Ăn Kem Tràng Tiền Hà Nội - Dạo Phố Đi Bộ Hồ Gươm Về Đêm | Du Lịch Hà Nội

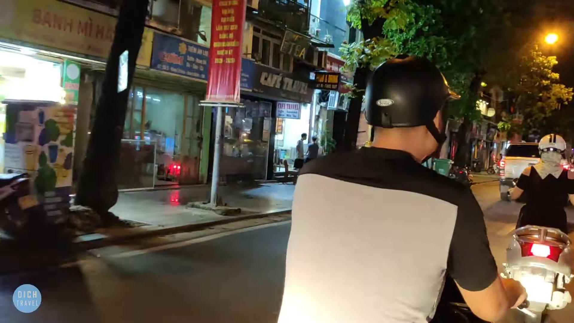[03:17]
T nói là Hà Nội chỉ đẹp nhất về đêm thôi Ủa đây nghe có một cái ngõ là Như ngõ là chí đang dòng chết Đó Như này